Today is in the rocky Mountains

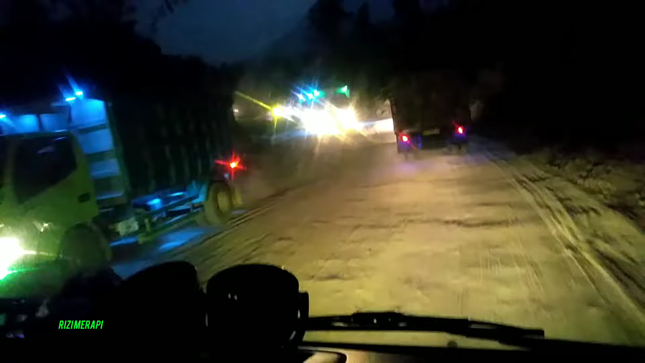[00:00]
suasana esok-esok dalane wis macet, Bos. Nah. Kaya ngene. Debunya tebal. Kurang lebih sekitar 5 cm ketebalan debu.
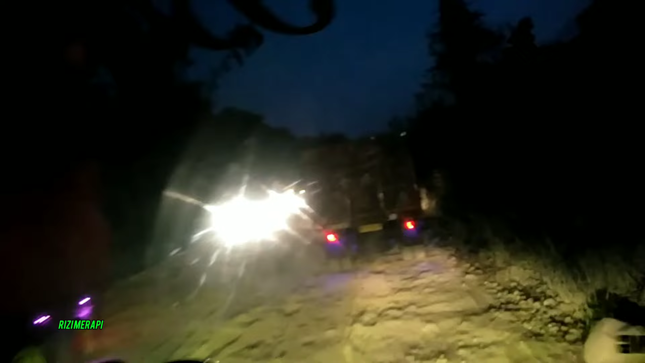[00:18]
Untuk hari ini sudah ada detik-detik macet.
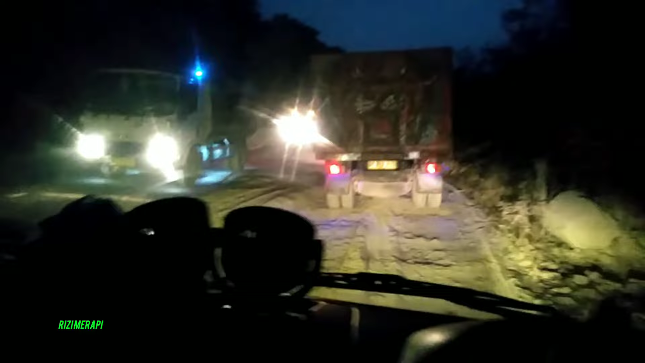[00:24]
Ini berada di Bukit Batu. Ya. Hari ini berada di Bukit Batu.